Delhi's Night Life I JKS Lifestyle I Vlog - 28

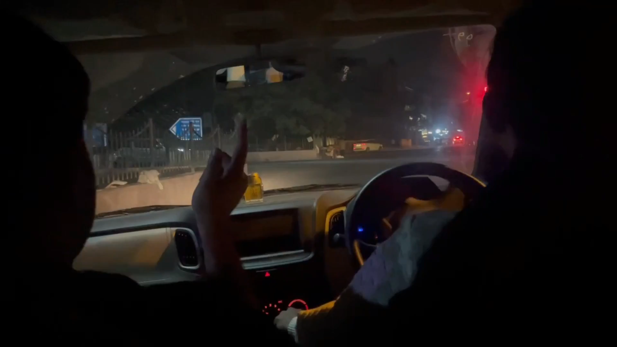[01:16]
अब तो हम जा रहे हैं डोमिनोज, तो डोमिनोज में खाएंगे। और ये देखिए, व्हाट अ कार एंड व्हाट अ गर्ल।
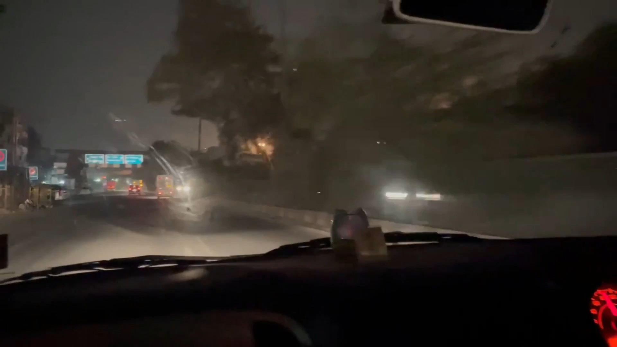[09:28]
गाइस, सुपर कार देखो इंडिया की, जगुआर भाई टाटा जी की।
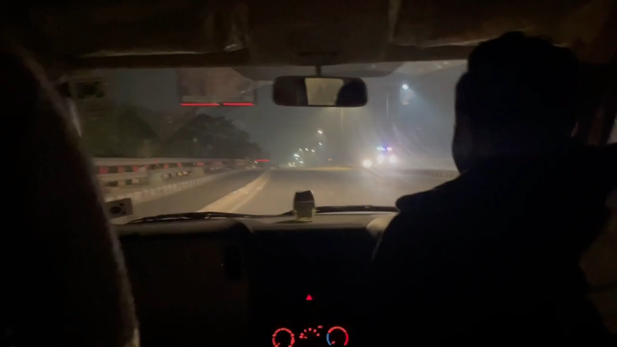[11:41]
रात के रात में अलग ही सुकून है। दानिश भाई को कुछ सीन दिखा, कुछ एक्साइटमेंट हुई अचानक से, तो बहुत फास्ट गाड़ी भगा रहे।